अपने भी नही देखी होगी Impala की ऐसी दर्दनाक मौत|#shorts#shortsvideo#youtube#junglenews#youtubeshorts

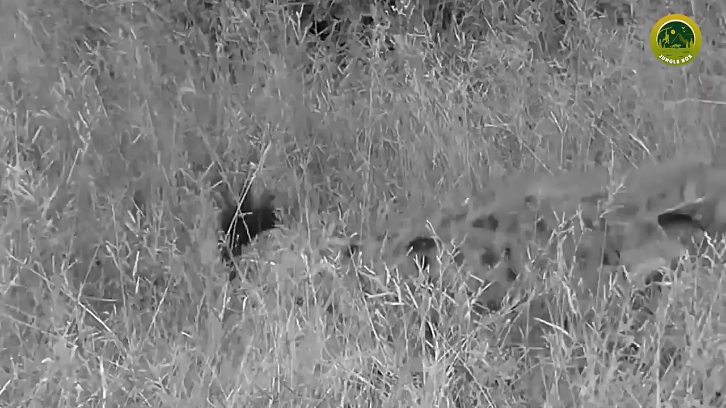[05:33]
इसका एक नमुना भी हमारे पास है अगर आप भी वो देख लेंगे तो खुद ही समझ जाएंगे। यहाँ जंगल के बीचों बीच एक हाइना के हाथ आजशिकार के रूप में इंपाला लग गया है।
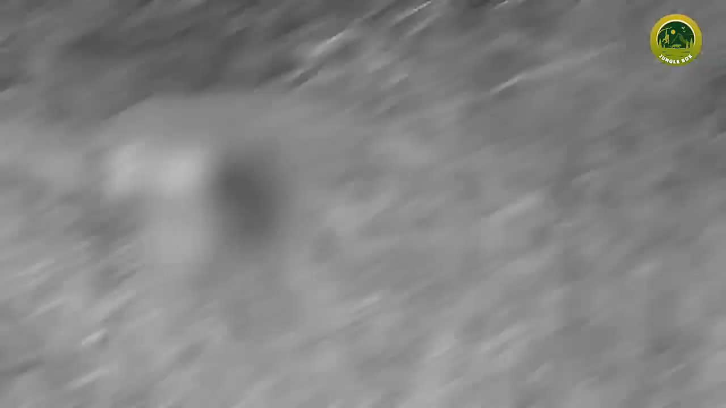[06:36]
मगर हाइना उसे जाने का एक भी मौका नहीं देता और उसके मास को फिर से नोचने लग जाता है।